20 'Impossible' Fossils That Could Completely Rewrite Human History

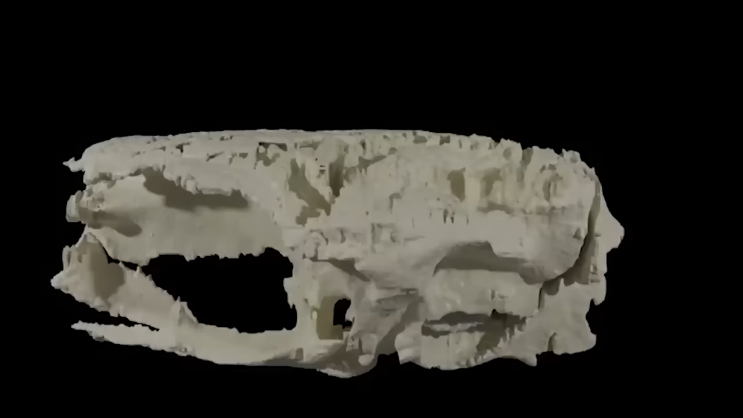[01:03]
By sheer chance, nature broke the fossil in just the right way, revealing intricate details of the creature's central nervous system.